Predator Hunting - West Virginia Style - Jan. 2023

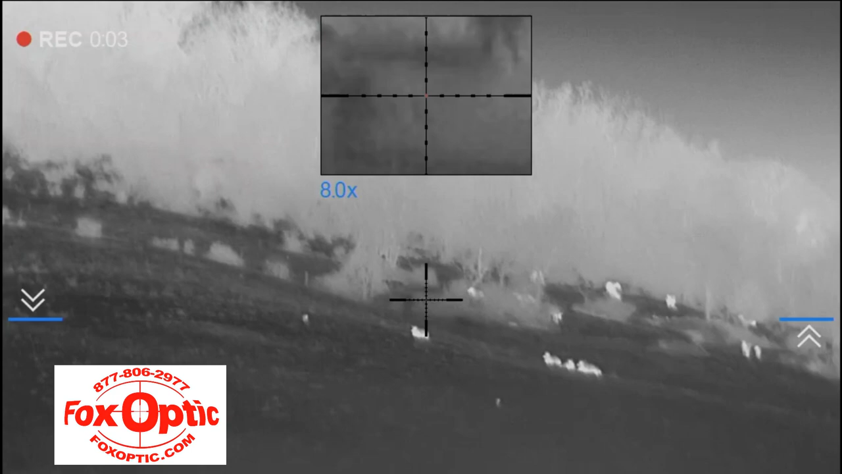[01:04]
There's two coyotes. There's two coyotes, bud.
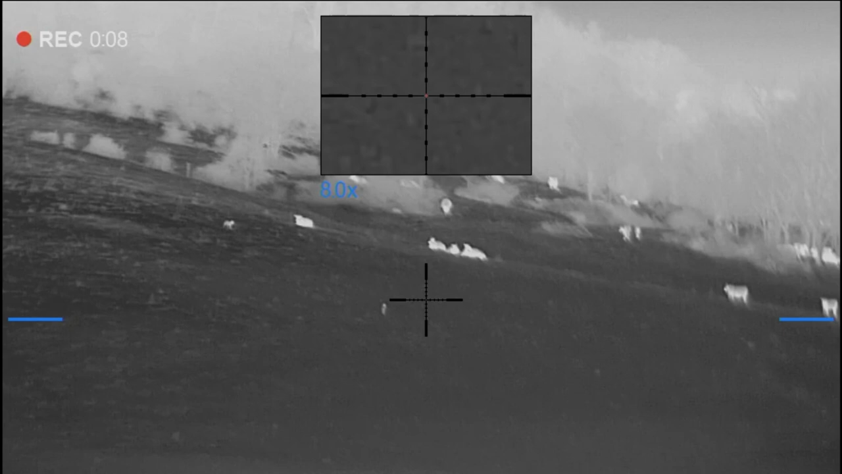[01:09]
Okay. Don't move, okay? How far? It's the back one.
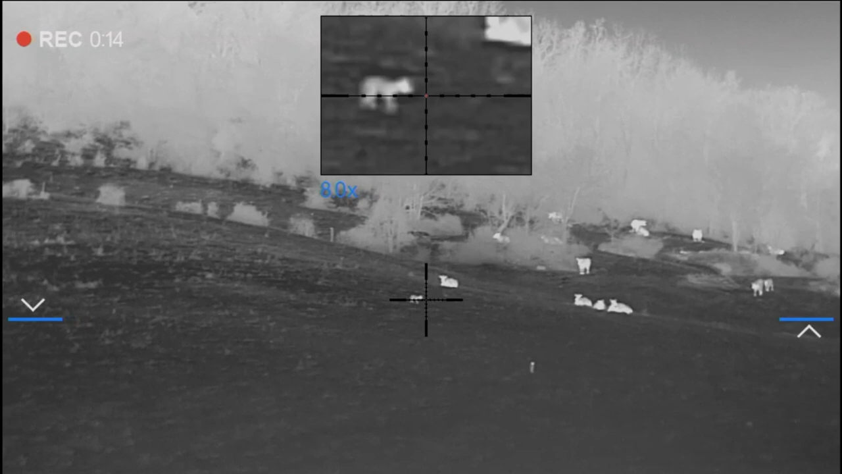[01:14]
Yeah, big coyote right there, buddy.
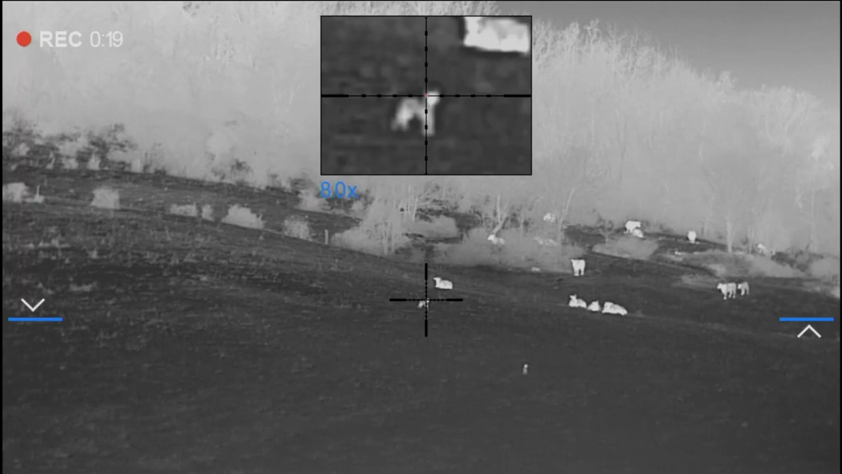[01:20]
I got him right there. The back one's 279. Oh, I got him right there.
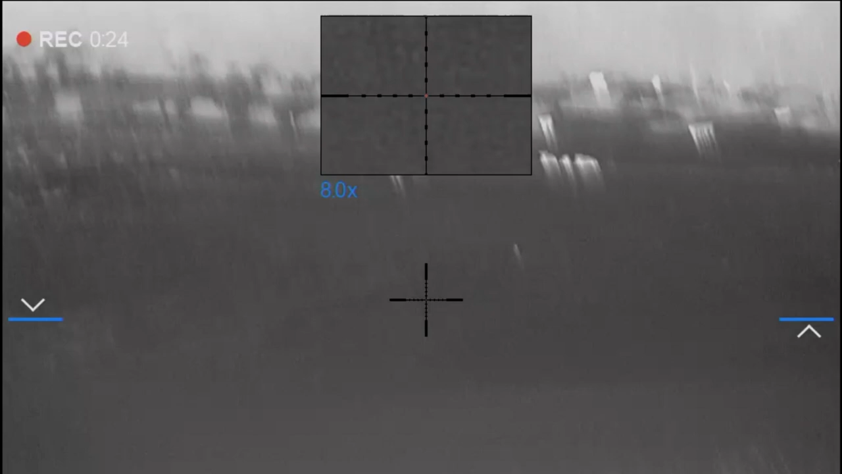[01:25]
Another count right there. What's coming at the bottom right here? 268. That's coyote. He's in the dip coming right at us, bud. Yes. There's two yotes. I am. I'm going to take safety off. You got to let me. He's coming up to us, buddy.
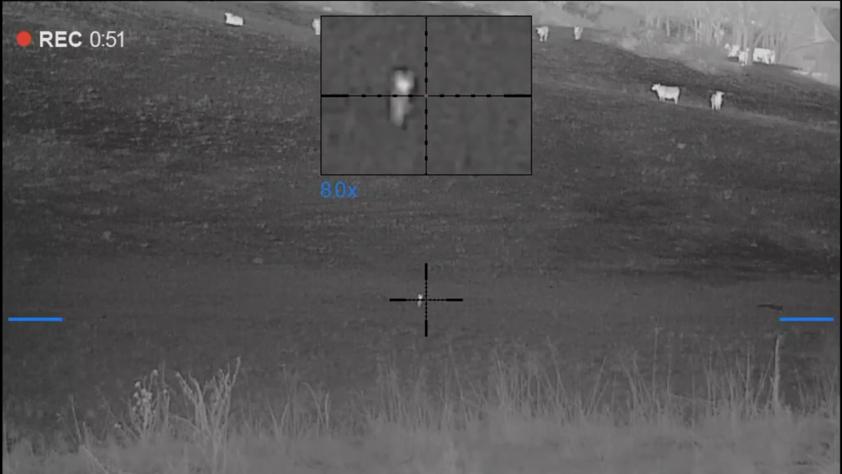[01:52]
Oh, my God. He's right there. How close? Let him come. Is it still at 200?
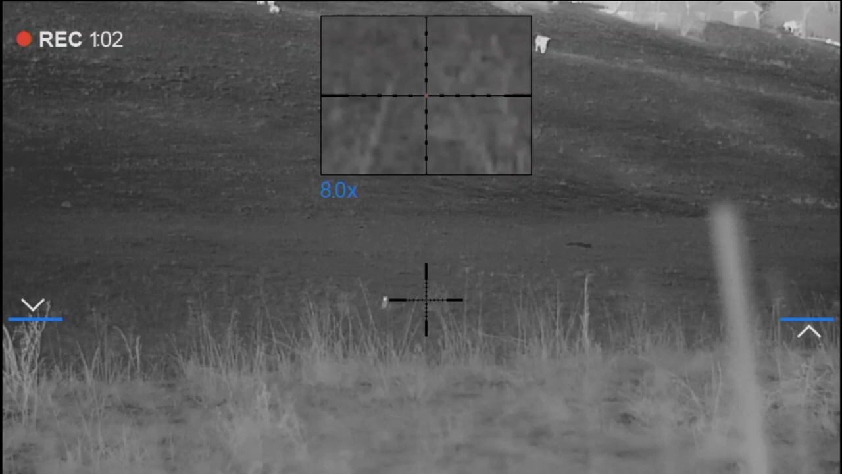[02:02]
Yeah. He's going to get low of that dip. I ain't going to see him anymore. He might pop up on the hill right here, buddy. You hear me? Don't move. The other one's coming, too.
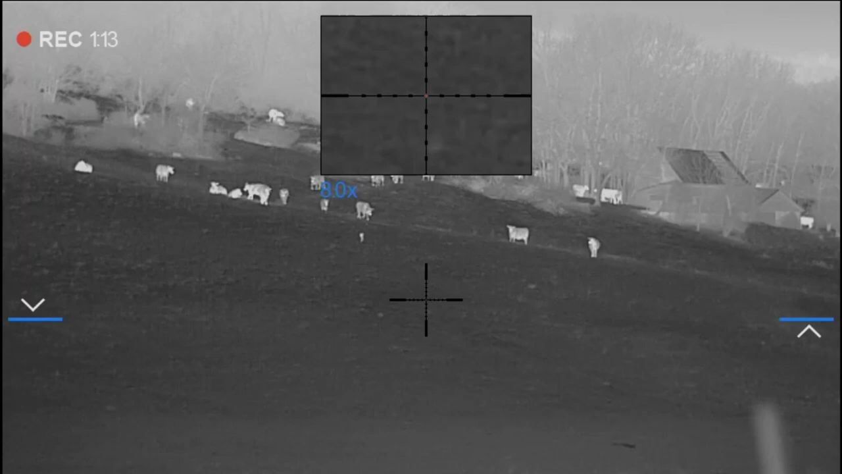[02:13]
The other one's coming, too. Okay. This one's right here. It's going to pop right in my face right here in a minute.
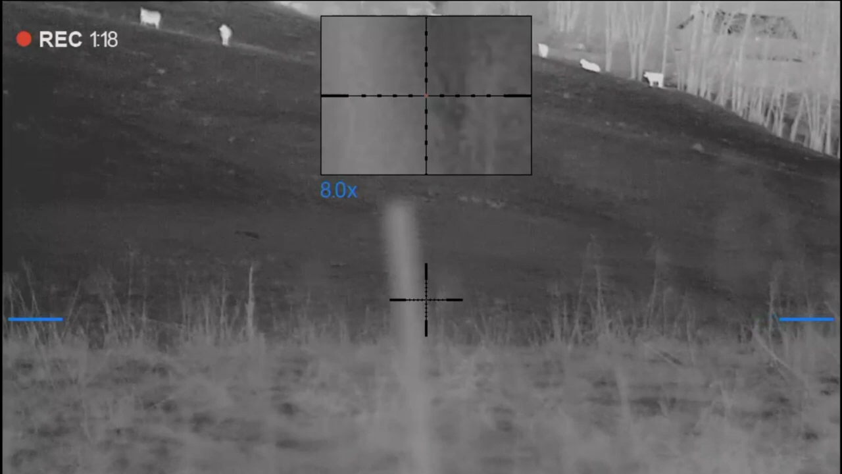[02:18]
Okay. Oh, God. Oh, God. Oh, God.
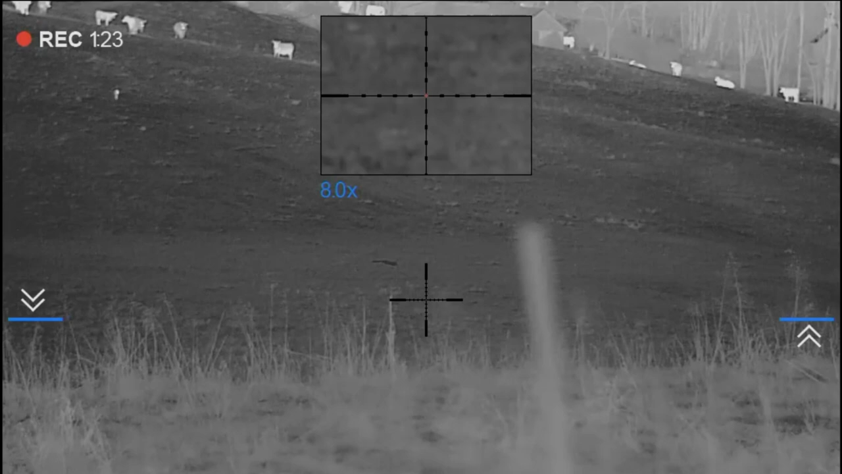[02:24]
Oh, God. He's right here, buddy. He's right here close.
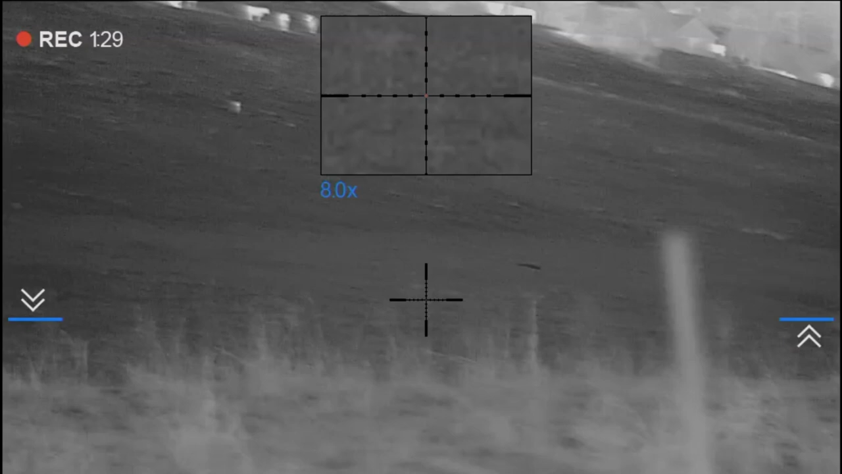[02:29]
Keep an eye on the close when the back one's coming, too. Yeah.
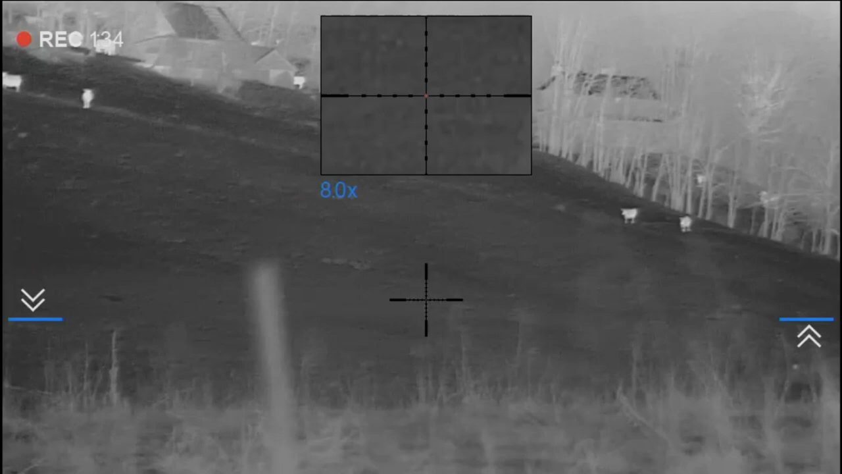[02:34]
He's going to be close.
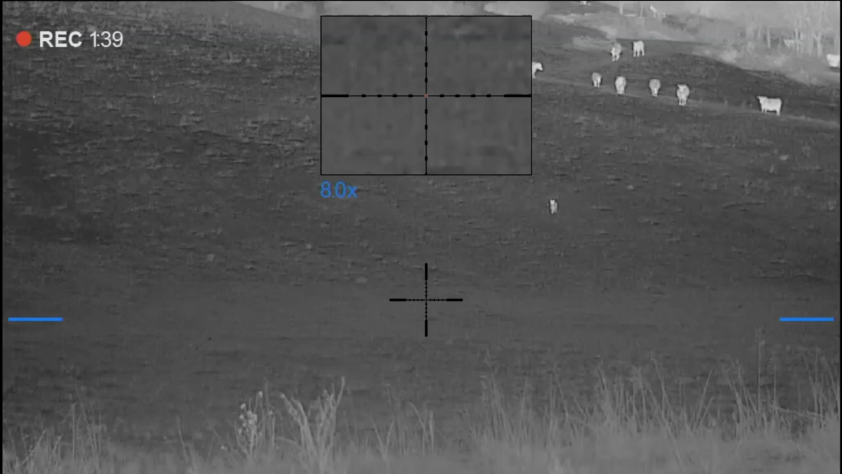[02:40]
The back one's right there. Don't move. They're looking at us. I don't know where they're at. Right here, right here, right here at the bottom, right in front of me. He's going to leave. He's going to leave. Ready?
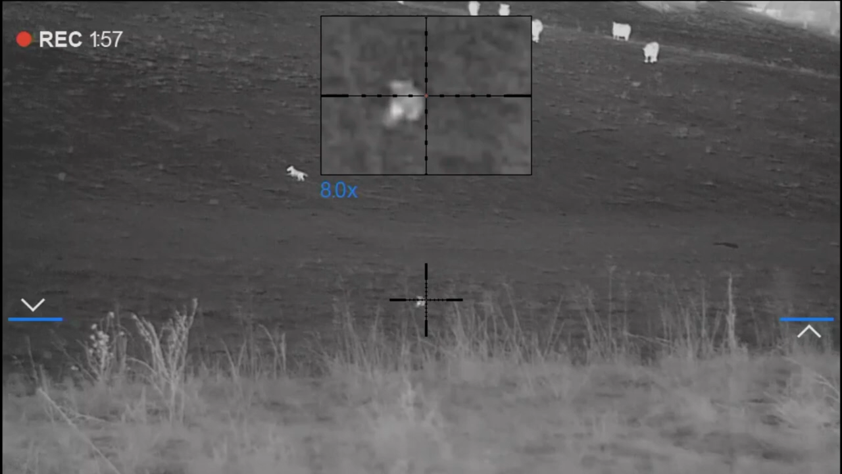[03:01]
Missed. Top one. Let's go.
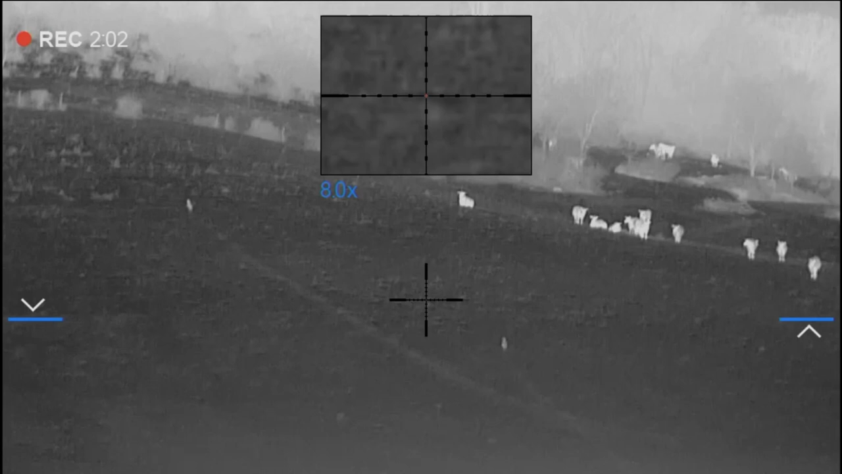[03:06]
Wait.
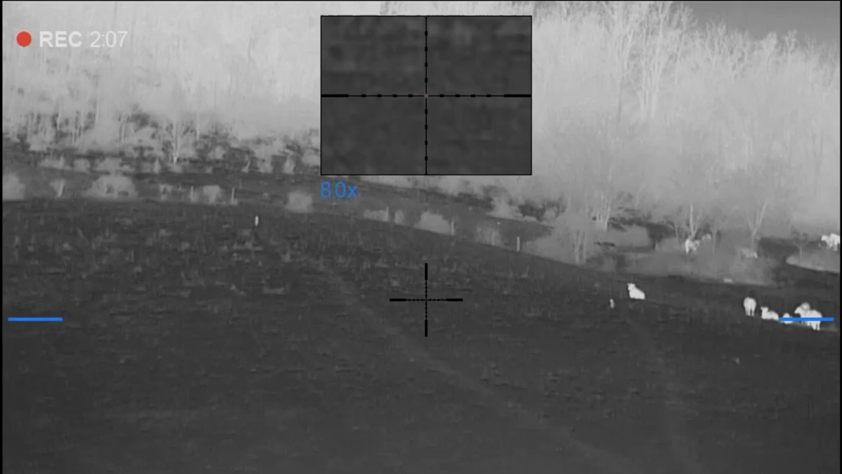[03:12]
I didn't miss. Did I really?
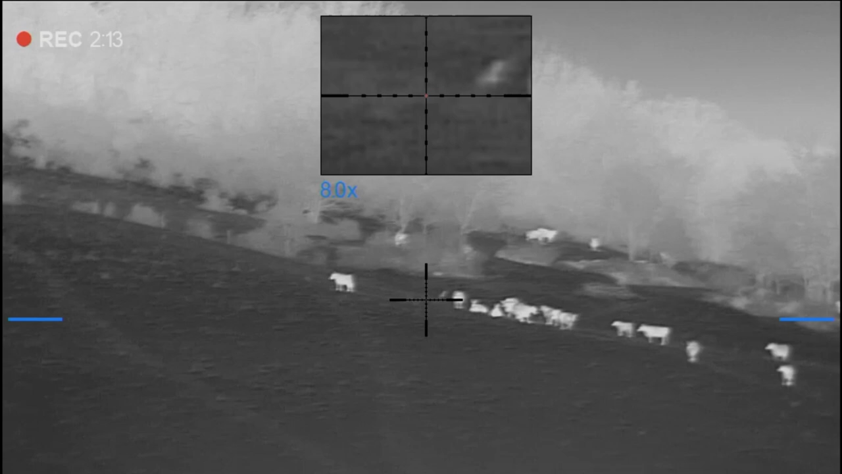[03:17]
Yeah. I put it right on him, bud. And he's still going. Yeah, I see him.
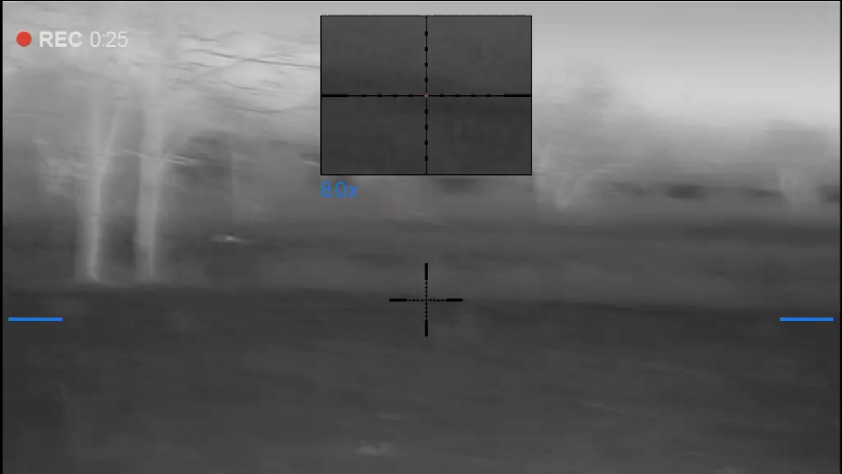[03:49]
Not yet. Let him come out. May take him? Take him?
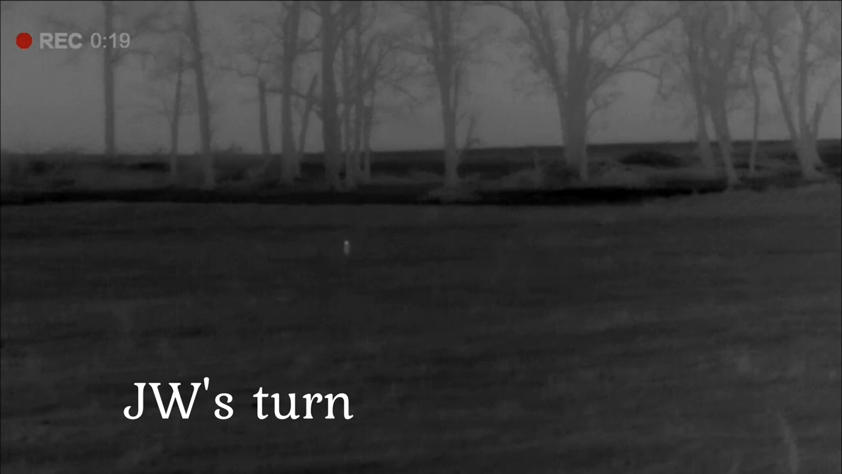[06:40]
There go the deer. All of a sudden, running off and looking back. Coming down to point right here at you.
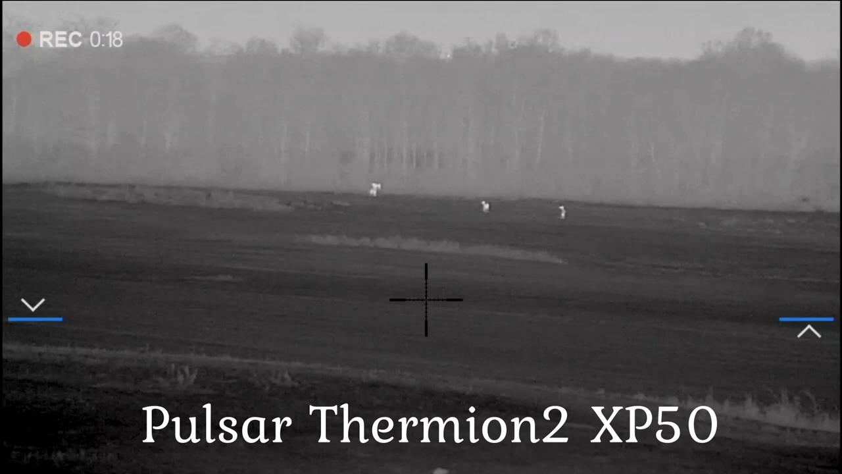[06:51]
Coyote right there. Yep. Coyote coming.
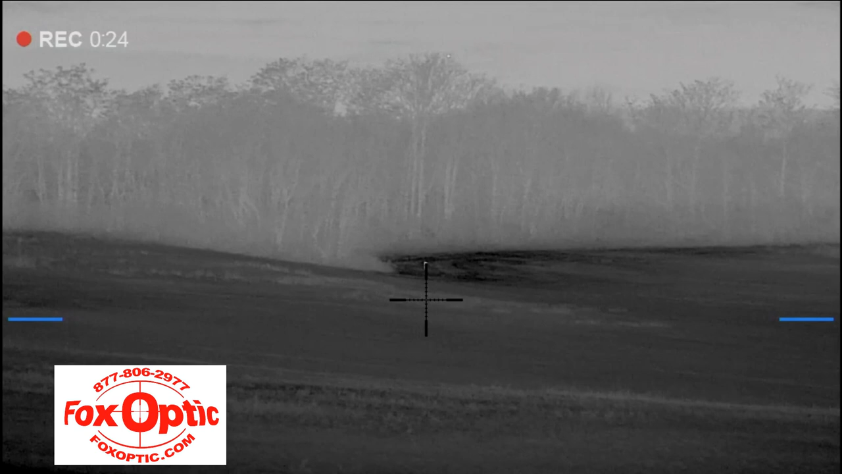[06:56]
It's looking up. Don't move, guys. It's looking up this way. To you.
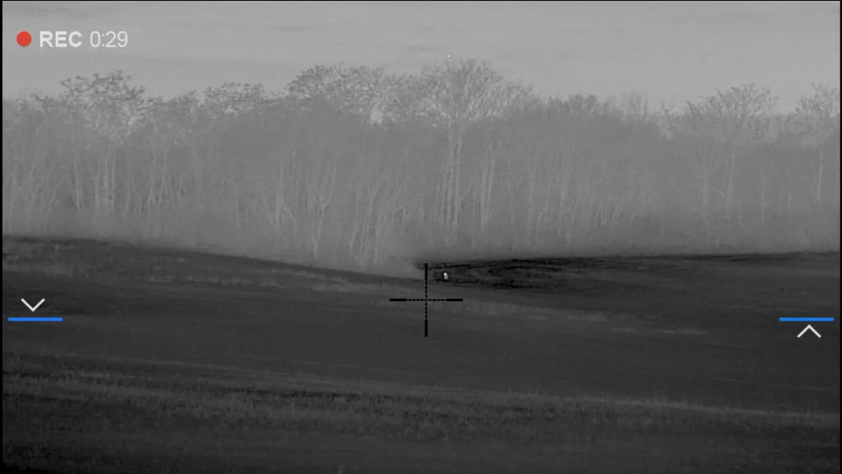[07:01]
Yep. Don't move. It's looking up this way. It's coming down. Yep.
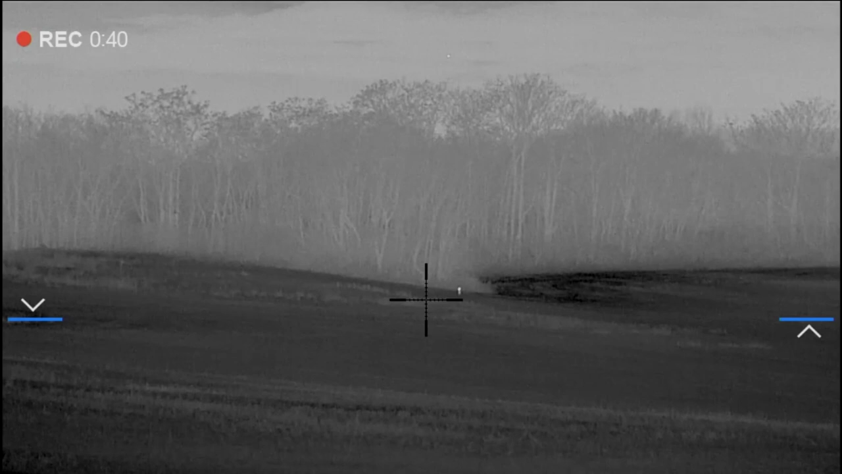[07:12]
Move, guys. It's looking.
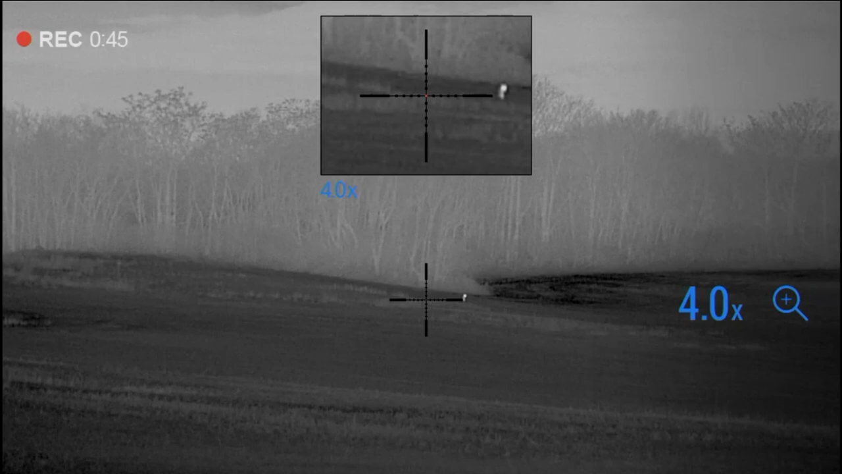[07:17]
Here it comes. It's coming right across the field. Yep. Let it come all the way to us. Yep. Don't move. It's looking right at us. I see. He's telling the boys. Guys, locked on it. I'll say it, okay? If it comes up, Dad will shoot it. Closing the gap pretty quick.